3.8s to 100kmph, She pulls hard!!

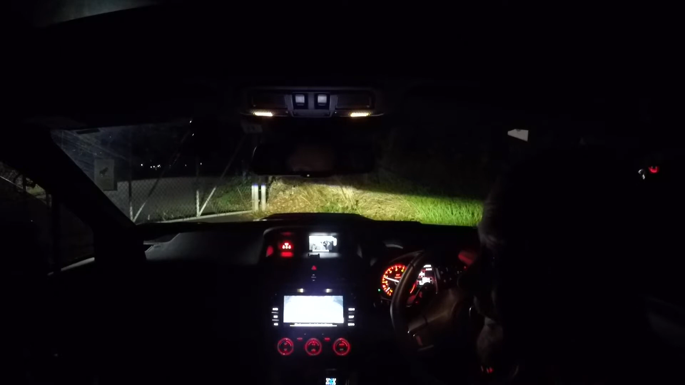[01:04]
And we're just about to do some pulls. Got a coffee. Donut. The bottom of donut. Alright, so just so that you're aware, boost gauge. On the console here, I'm sure if you can see. Taco. Speedo.
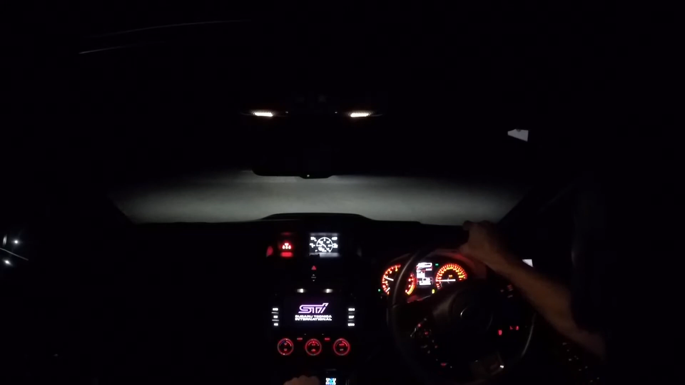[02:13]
enough to allow there to be minimal road noise. Alright, and let's give it a pull out of here. Main road. Let's go.